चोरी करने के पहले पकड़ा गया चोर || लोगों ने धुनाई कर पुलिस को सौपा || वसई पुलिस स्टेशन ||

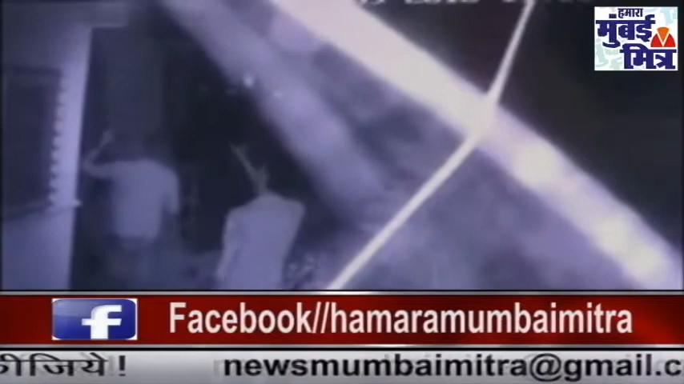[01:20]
सीची टीवी में दो चोर अपने मुँ में रुमाल बान कर बंगले में घुस रहे हैं, इसी सीची टीवी में काहों के लोगों को किस तरह से चोर को पकड़ा आप देख सकते हैं,